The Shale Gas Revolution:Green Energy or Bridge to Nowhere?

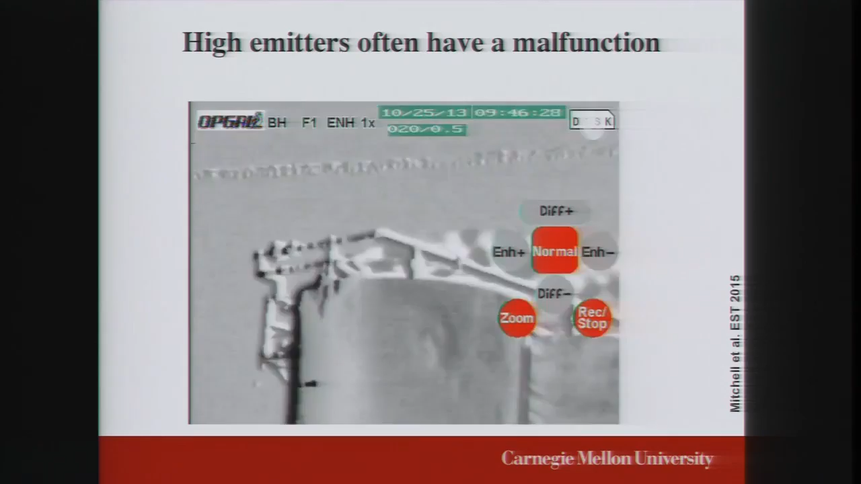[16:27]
You can see it coming off there. So this is one of these high-emitting facilities that we saw.